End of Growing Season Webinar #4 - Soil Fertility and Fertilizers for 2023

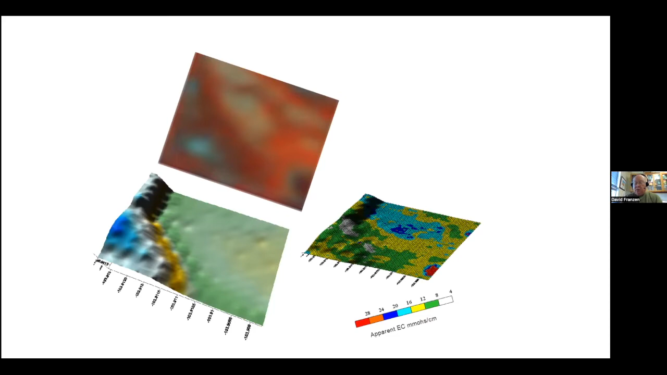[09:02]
With the satellite image up and down up on the top, the topography and the lower left and then the EC. The salt reading and the in the right, you combine these three every pretty good idea of what that field looks like and where you need to sample. Each one of those separately, you only get a little bit of a view of what you really need to do.